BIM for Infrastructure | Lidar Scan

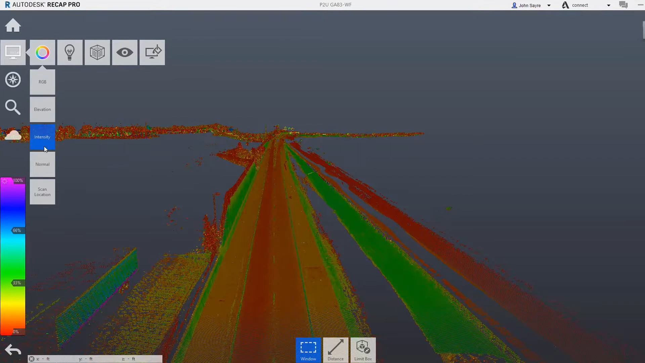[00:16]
LiDAR2Design from the scan to BIM workflow lets land developers and architects capture existing site conditions and hours instead of the days required by traditional survey methods.
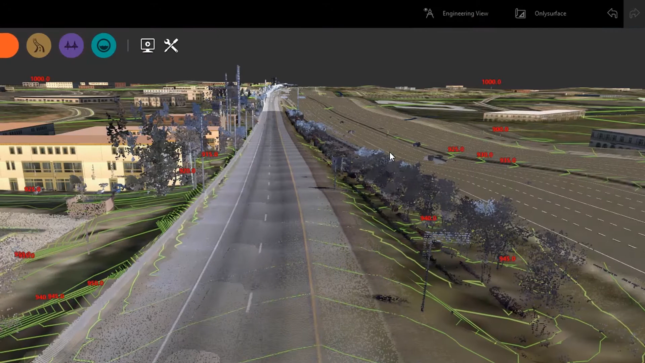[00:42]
By changing from Conceptual view to Engineering view, you can see the surface contour lines generated from the LiDAR point cloud.
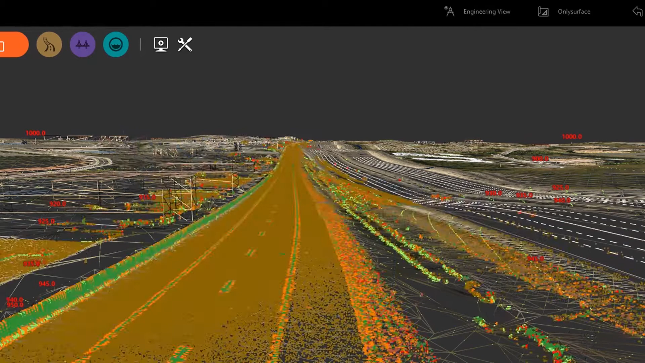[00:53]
This allows you to visualize and understand how the terrain lays and its existing features and structures.
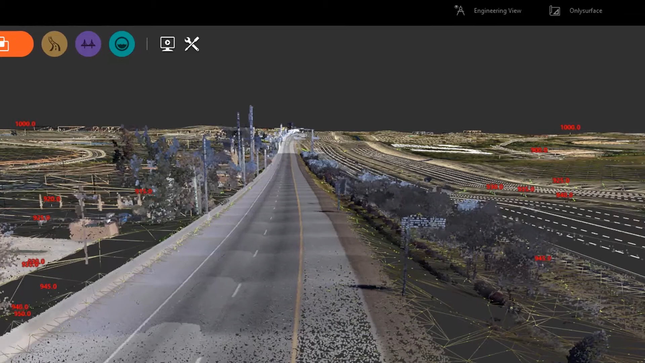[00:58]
This existing ground surface is used for linear feature extraction.
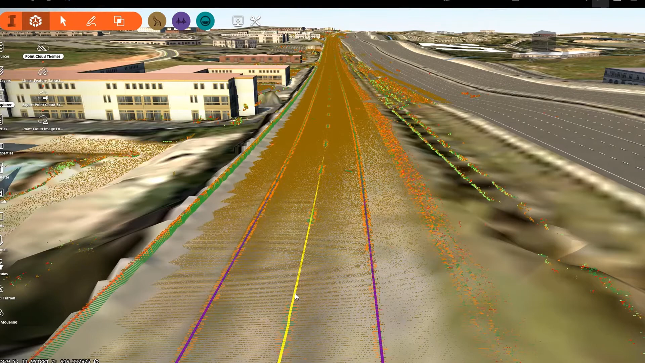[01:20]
You can also interrogate the model data with the cross section view.